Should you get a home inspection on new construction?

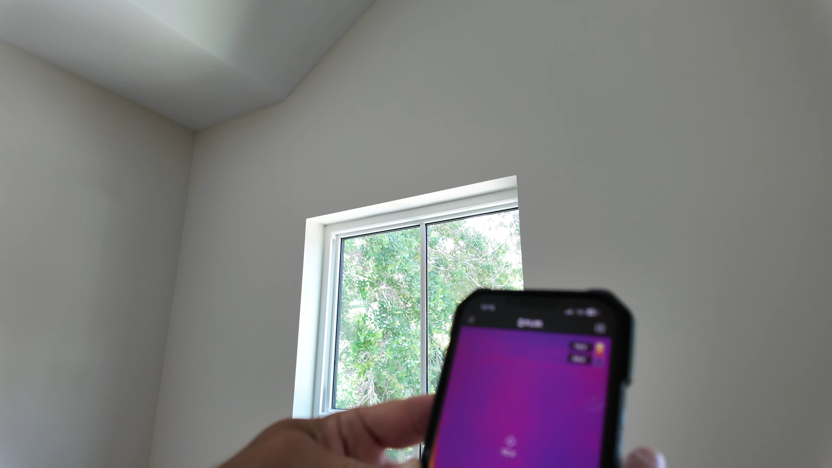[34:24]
So that is, um, all just exceptionally low temperatures everywhere we look. We don't have just the tiniest little gap.
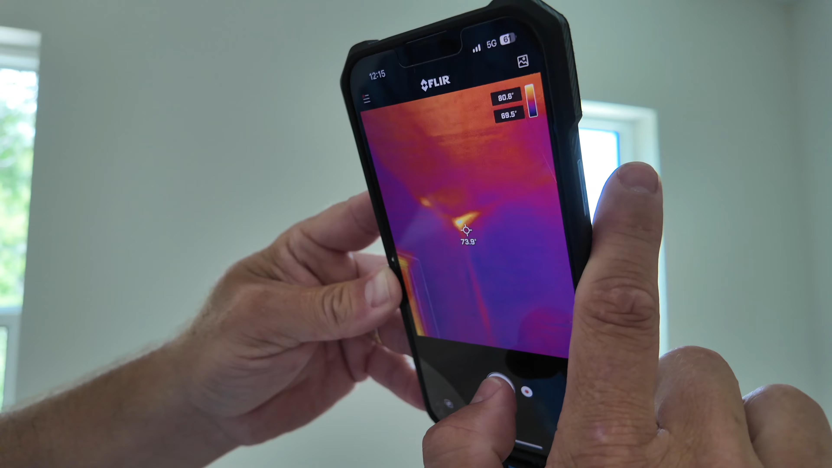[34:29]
And what's happening there is that the, that is the outside wall.
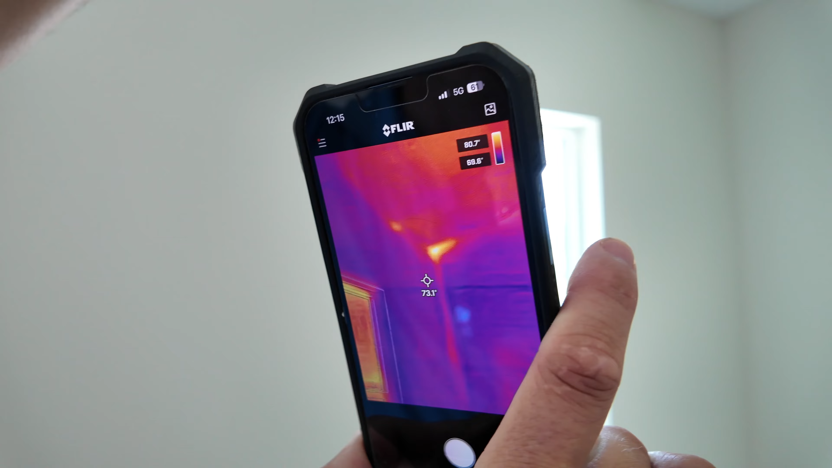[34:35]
That's the corner. So there's not a lot of space to put insulation, uh, up in this corner.
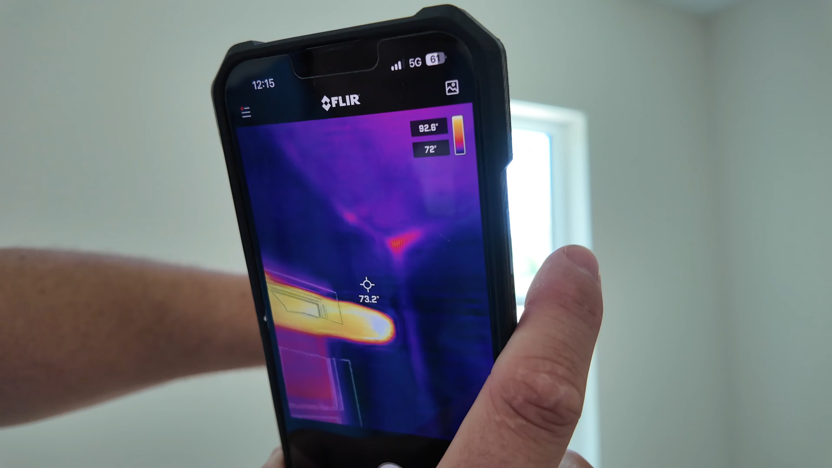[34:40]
You can see my finger there.
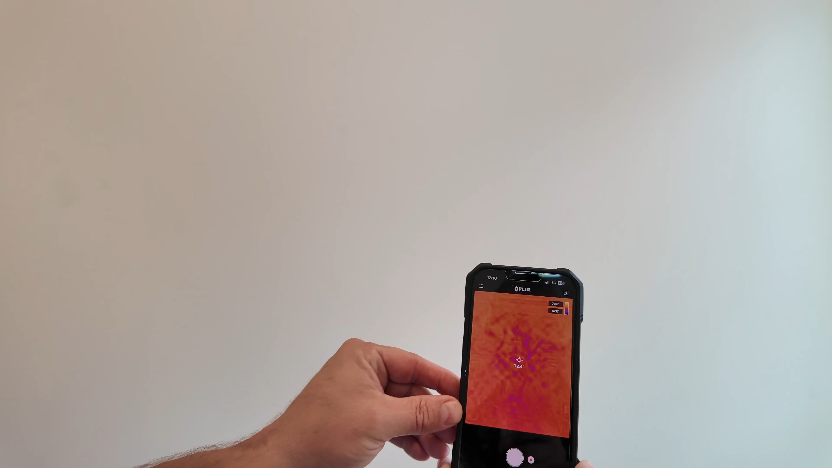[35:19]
Yup. That is amazing. So evaporation is a cooling process.
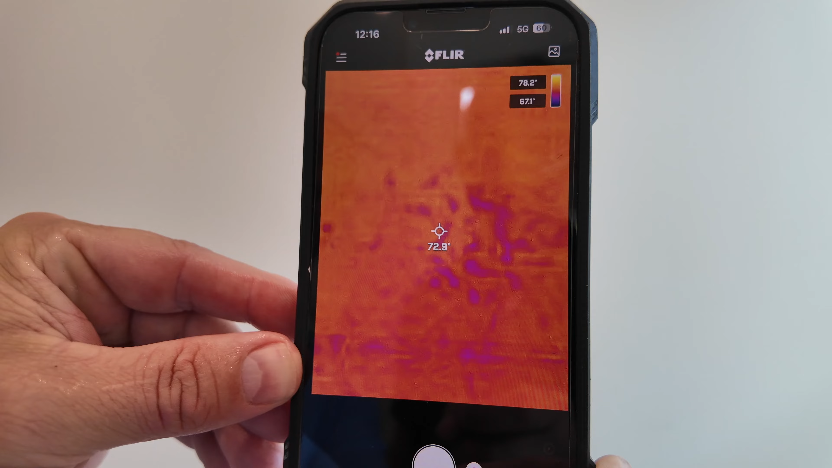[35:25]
So as that water starts to evaporate, it cools the wall and becomes incredibly visible. That kind of blows my mind actually.
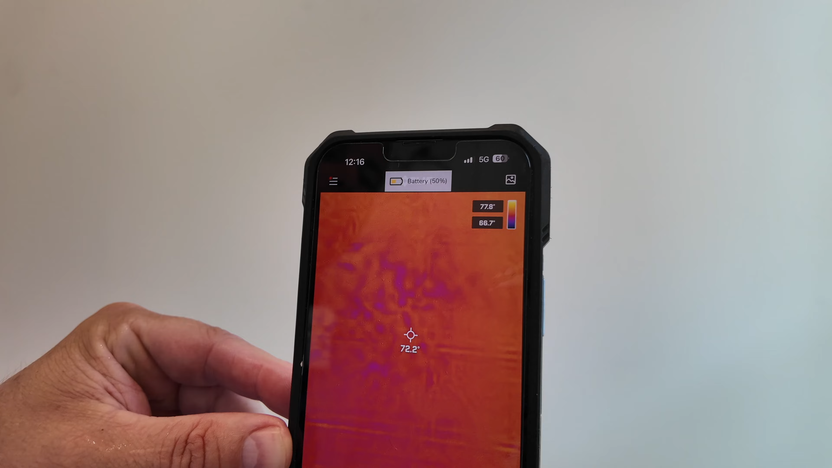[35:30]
Yeah. It happens so fast. So that was just me flicking my finger at the wall and throwing a little water on it.
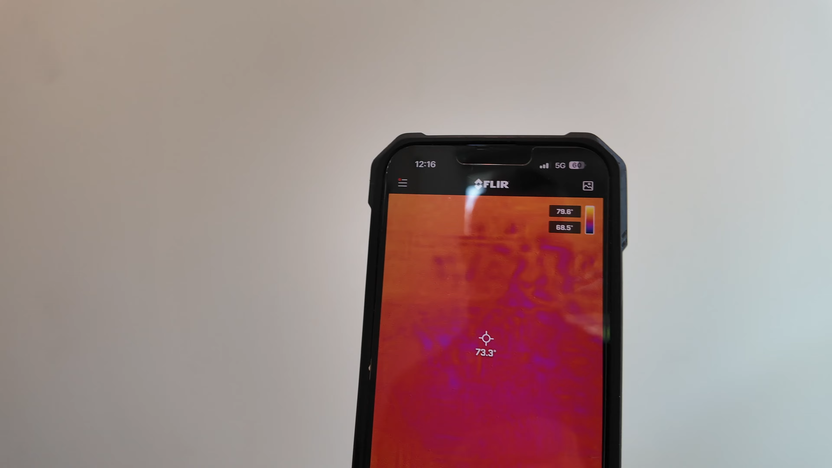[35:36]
But if we have leaks or drips, or if we have, um, ceiling leaks, um,
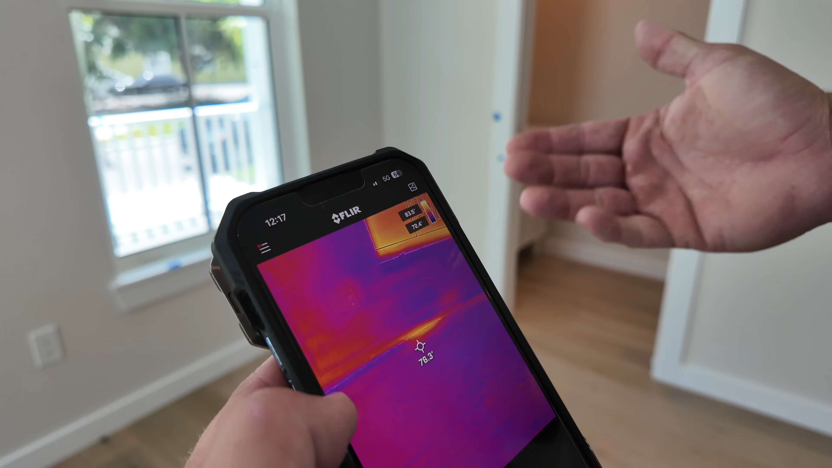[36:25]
So what's happening is some heats coming in our dwelling. So you can see that the outside air is actually coming right through the wall here. So that's a big area of concern. We're going to ask them to foam that up. Here's our front door.
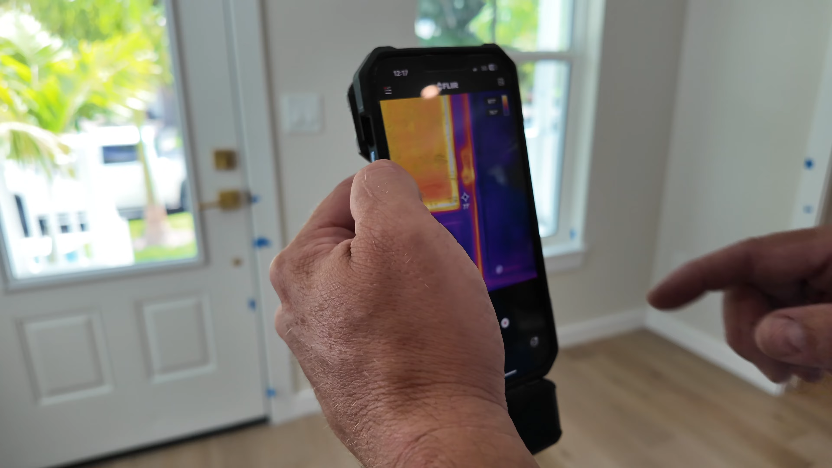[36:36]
It's exceptionally cool. It's in almost direct sun, but now what's happening here. This is very interesting. See the left side of this has, um, nothing radiating out, but it feels, if you look really closely right here, you see the heat is radiating.
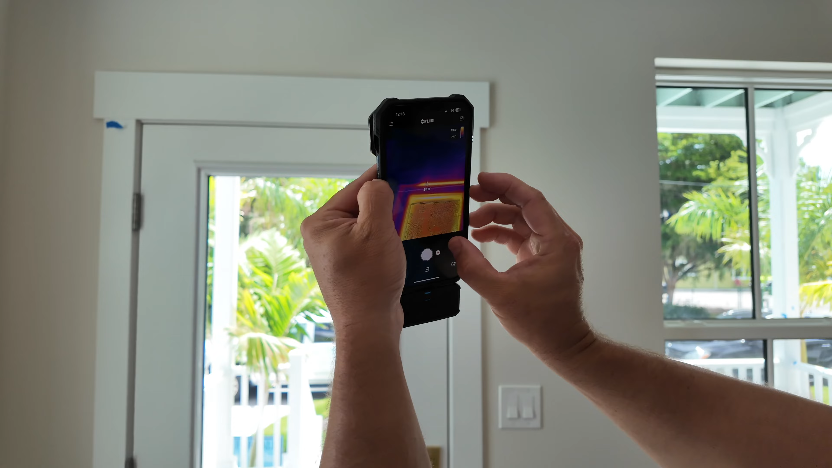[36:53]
It's coming up from that gap. So we're missing, or we have a gap in our, um,
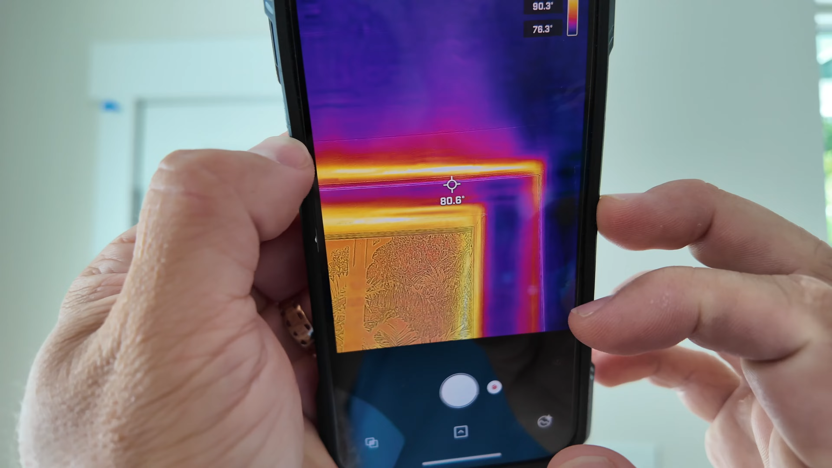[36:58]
weather barrier, weather stripping at the top of this door. And then, so a little bit of heat's just coming straight in through the top of this door right here.
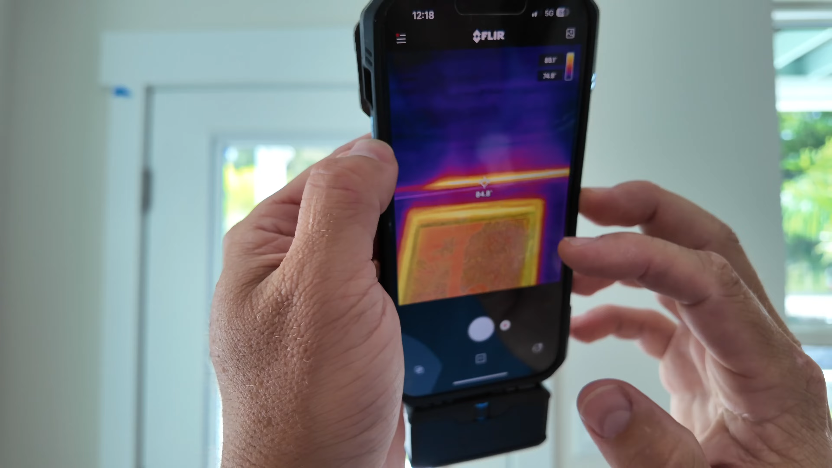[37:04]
So this is not making a good seal.